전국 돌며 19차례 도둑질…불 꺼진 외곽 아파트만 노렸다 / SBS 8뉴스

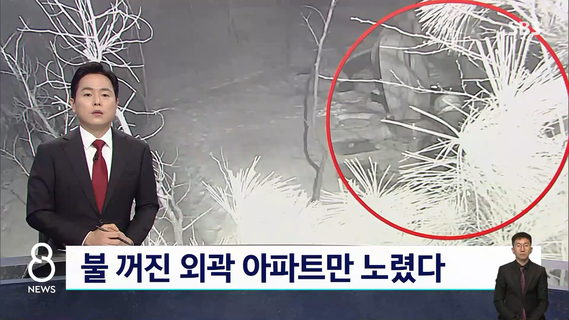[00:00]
인적이 드문 지역만을 골라 빈집을 털어온 2인조 절도범이 붙잡혔습니다. 이들은 교도소에서 만난 사이로 사전에 범행 장소를 치밀하게 물색했습니다. CJB 진계훈 기자가 취재했습니다.
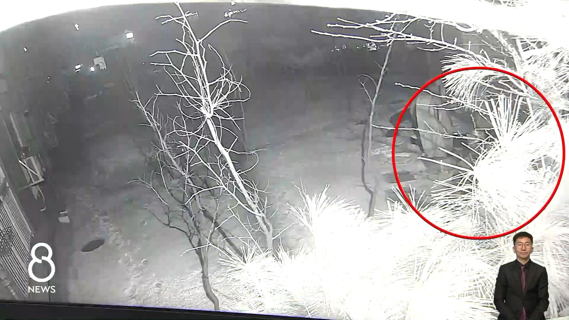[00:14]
어둠 속 마스크와 모자를 쓴 남성이 주위를 살피더니 베란다에 설치된 실외기와 난간을 발판 삼아 건물을 기어오릅니다.
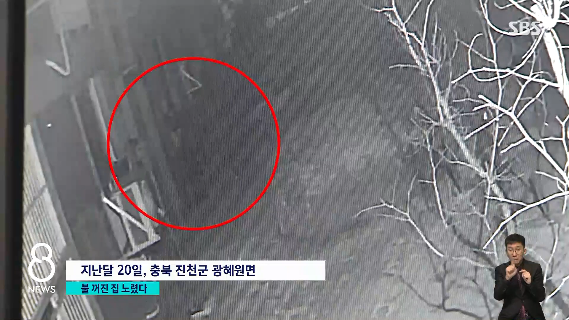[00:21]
불 꺼진 2층에 침입해 귀금속 등 360만 원 상당을 훔치는데 걸린 시간은 단 8분입니다.
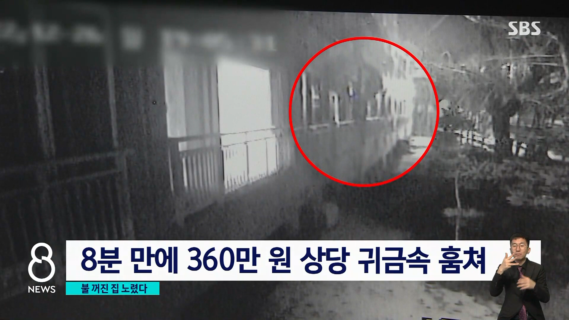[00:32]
며칠 뒤에는 충주시 호암동의 아파트 6층 난간을 밟고 올라가 금고를 뜯으려다 실패해 도주하기도 했습니다.